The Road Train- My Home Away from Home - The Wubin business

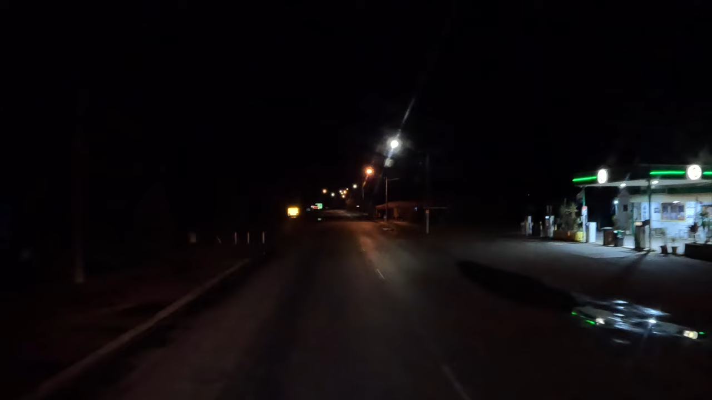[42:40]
like was raining around here. See some puddles. So let's see what's happening in this messy yard. Well, it's 9:45, so I'm reasonable early,
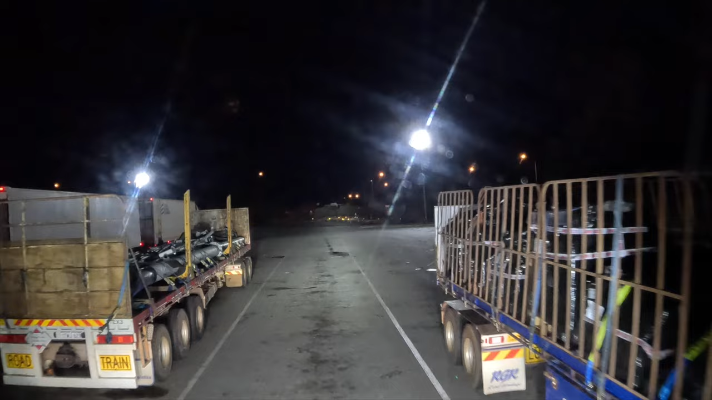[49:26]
So I'm gonna park here. And call the night. See you guys in the morning.